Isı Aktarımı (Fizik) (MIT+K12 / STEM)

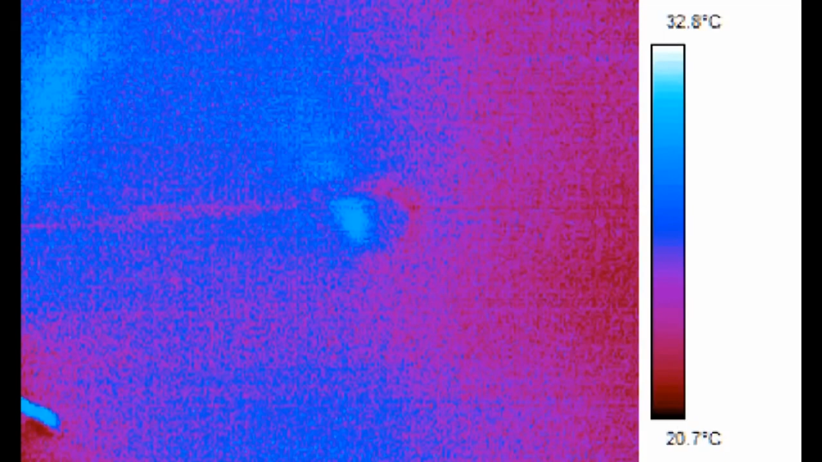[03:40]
On screen: scale top 32.8°C, scale bottom 20.7°C
Bir duvarın ya da kapının sıcaklığı, onu çevreleyen havanın sıcaklığından farklı olduğunda,
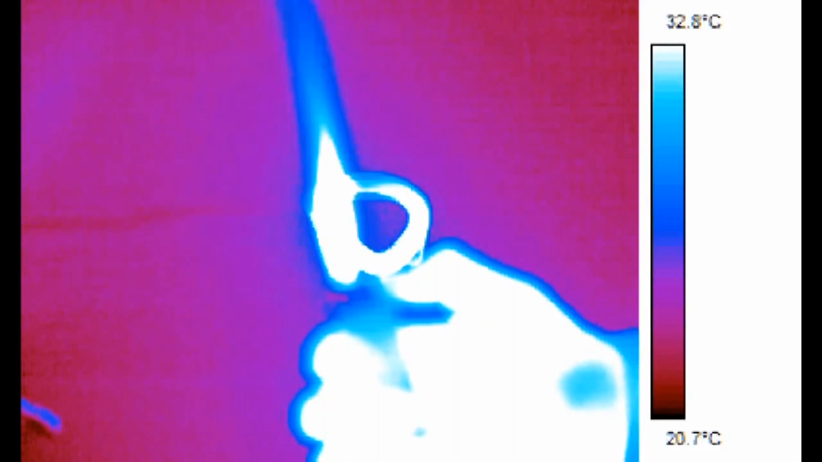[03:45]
On screen: scale top 32.8°C, scale bottom 20.7°C
taşıma ile ya da konveksiyon adını verdiğimiz ısı aktarımı
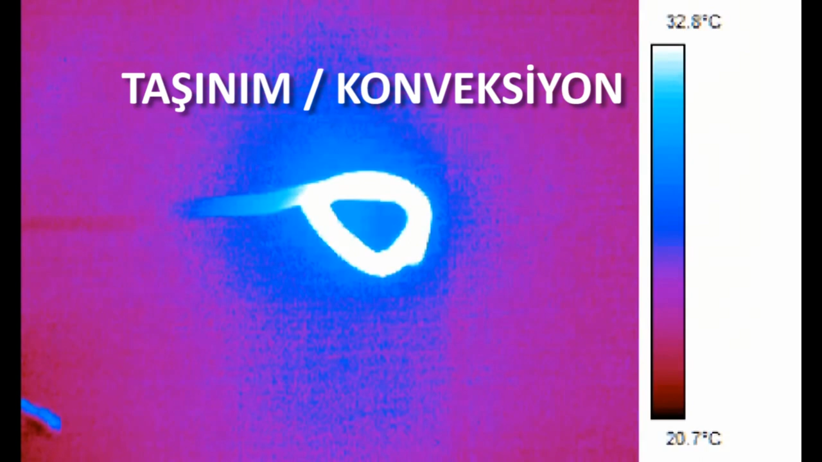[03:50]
On screen: scale top 32.8°C, scale bottom 20.7°C
yöntemiyle ısı aktarımı gerçekleşmeye başlar.
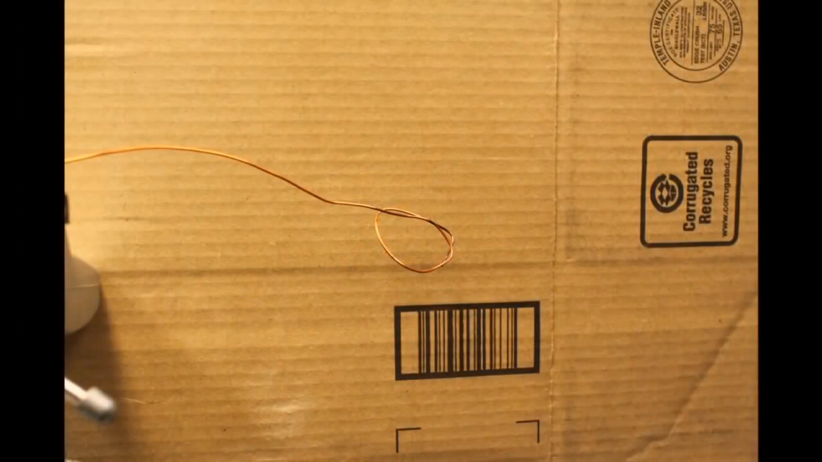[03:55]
Bu deneyde, bir çakmak, bakır bir tel ve kartondan yapılmış bir fon kullanacağım.
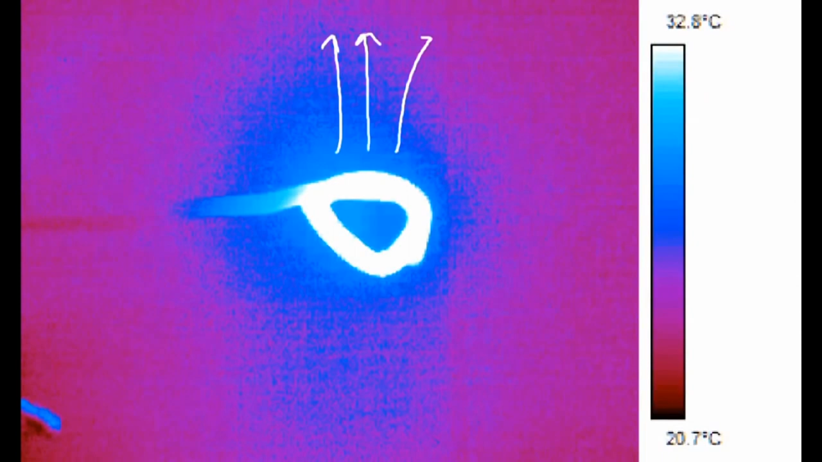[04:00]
On screen: scale top 32.8°C, scale bottom 20.7°C
Çevresindeki havaya göre daha soğuk ya da sıcak olan bir cisim, havanın yükselmesine ya da alçalmasına sebep olur. Mesela burada bakır tel ısındıkça,
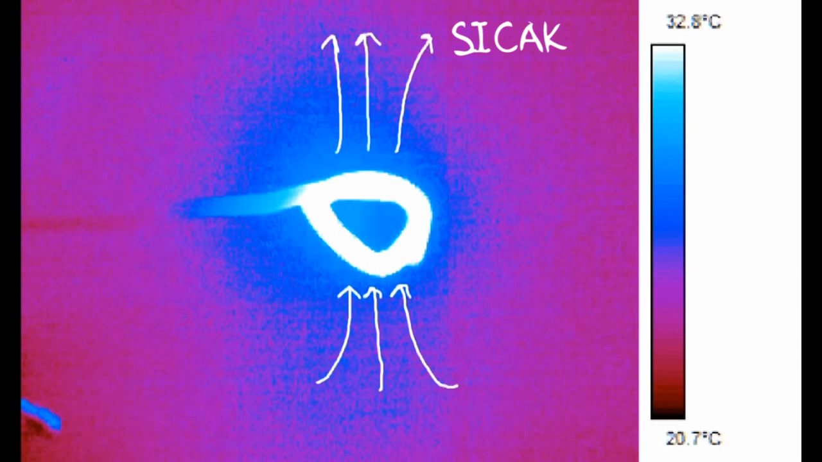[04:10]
On screen: scale top 32.8°C, scale bottom 20.7°C
ısınan havanın yükselip, soğuk havanın sıcak havadan oluşan boşluğu doldurduğunu görüyoruz. Bu, bakır telin iletim ile soğumasına göre daha çabuk bir soğuma sağlar.
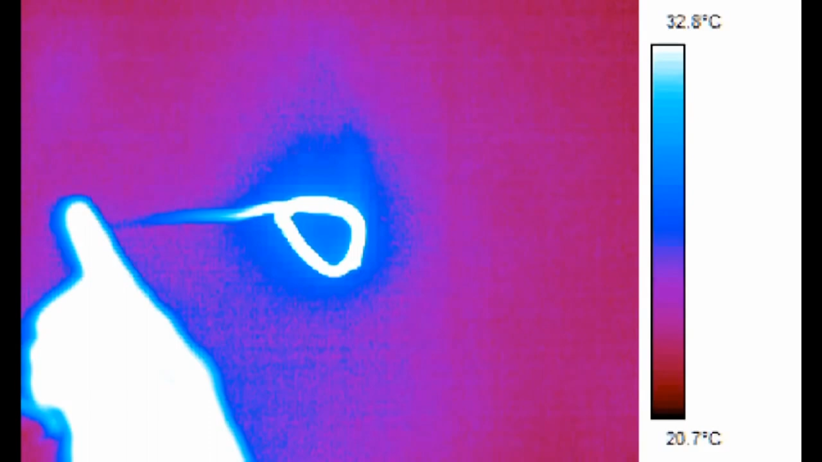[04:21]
On screen: scale top 32.8°C, scale bottom 20.7°C
Bakır teli karton fona doğru ittirirsek, bakır telden yükselen sıcak havanın kartonu da ısıttığını görebiliriz.
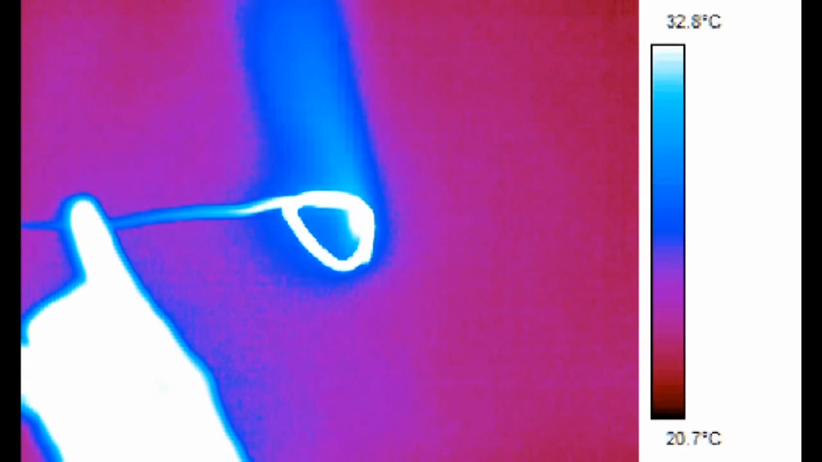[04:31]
On screen: scale top 32.8°C, scale bottom 20.7°C
Isınan havaya konveksiyon akımı denir ve bu doğal konveksiyonun bir parçasıdır. Doğal konveksiyon bazen yeteri kadar hızlı değildir. Mühendisler bunun için zorlamalı konveksiyonu kullanırlar.
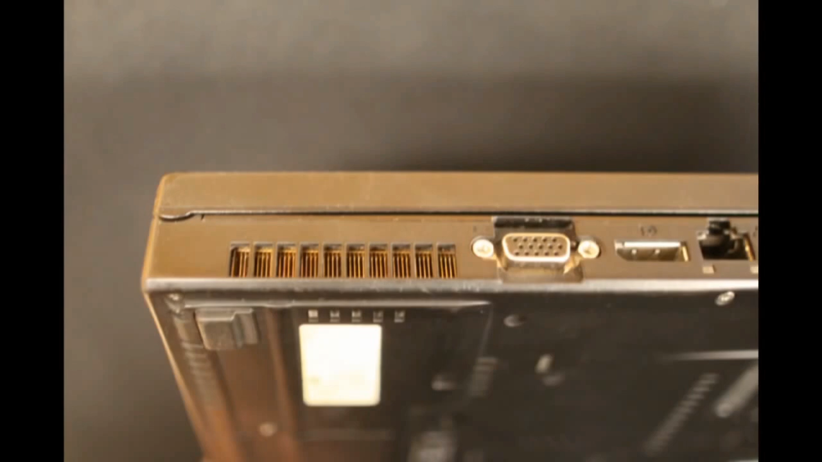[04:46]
Örneğin bilgisayarlar fazla ısınmamak için zorlamalı konveksiyonu kullanırlar. Evet, bilgisayar fanları işte bu işe yarıyor.
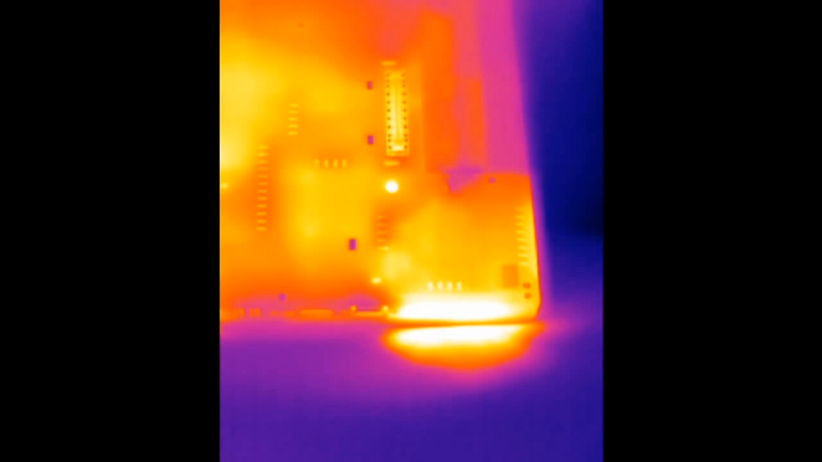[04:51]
Kamerayı kullandığımızda bu bilgisayarın sıcak kısımları olarak ortaya çıkıyor, gözüküyor. Yani bu kısımlar.
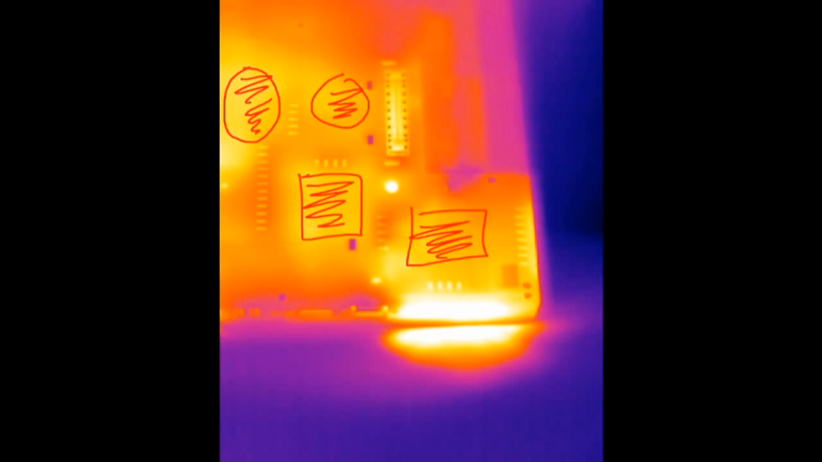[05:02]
Bu parçalar çok ısındığında bilgisayar fanları buralardaki sıcak havayı çekmeye başlarlar.
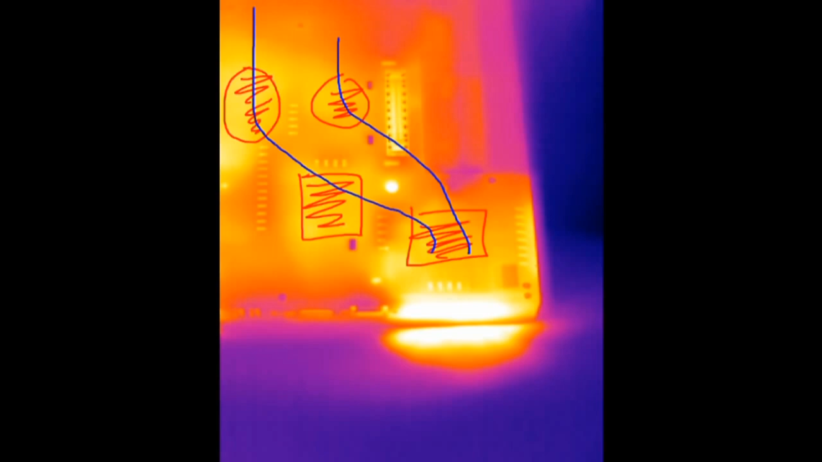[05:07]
Ve toplanan sıcak hava bilgisayarın yan tarafından dışarı atılır. Az önce tüm cisimlerin radyasyon yaydığından bahsetmiştik.
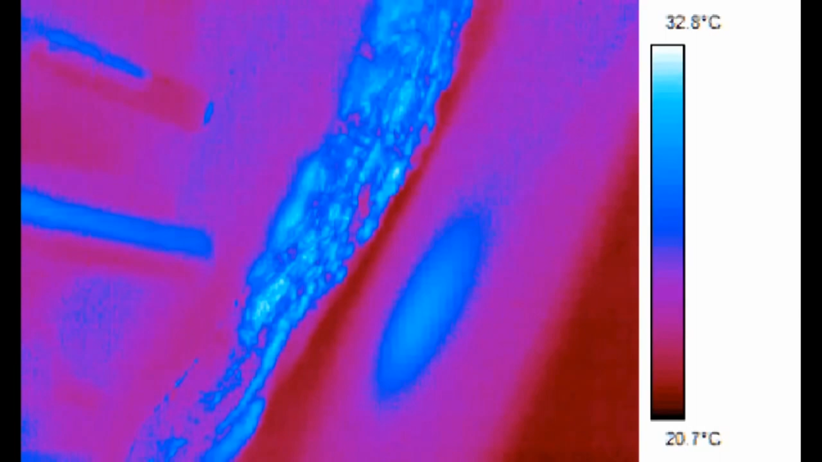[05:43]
On screen: scale top 32.8°C, scale bottom 20.7°C
Işıkları söndürdüğümüzde ise kartonun alüminyum folyonun altında kalan kısmının ısınmadığını görüyoruz.
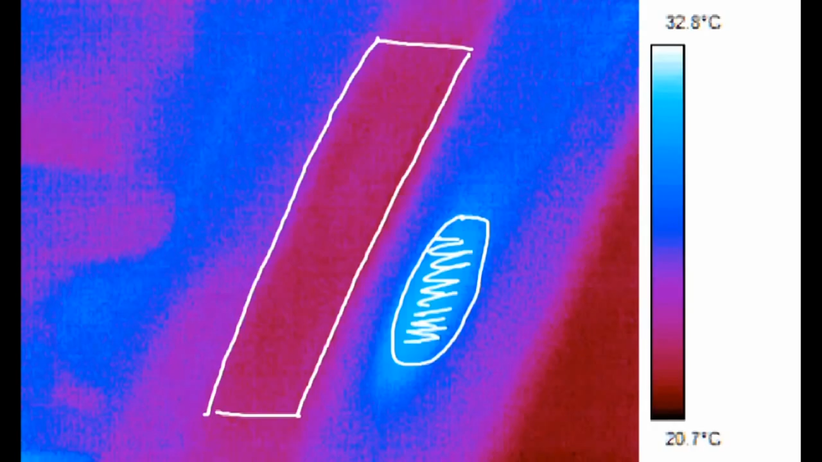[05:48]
On screen: scale top 32.8°C, scale bottom 20.7°C
Güneş çok ama çok sıcak bir cisimdir. Termal ışımasıyla tüm dünyayı ısıtır.